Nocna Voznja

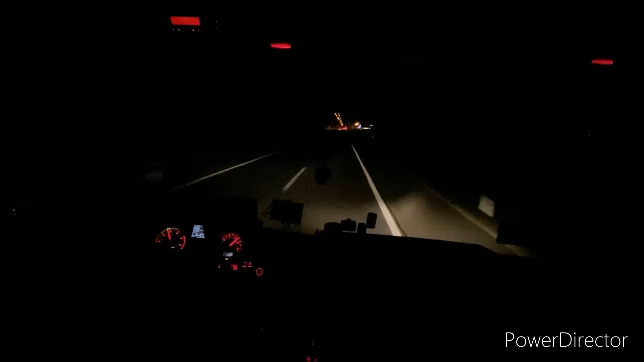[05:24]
Jedno sto metara je rušio bi je bankini. Bio je na cesti. Ali ga je teret i Plikolca oborili. Jer je Plikolca prva krenula sa cesti. I kad je Plikolca krenula sa cesti, povukva je truki. Truk je, nažalost. No. Ovo da ima 25 metara visini, tako kaže Nenad kolega. Hvala mu što mi je poslao snimak.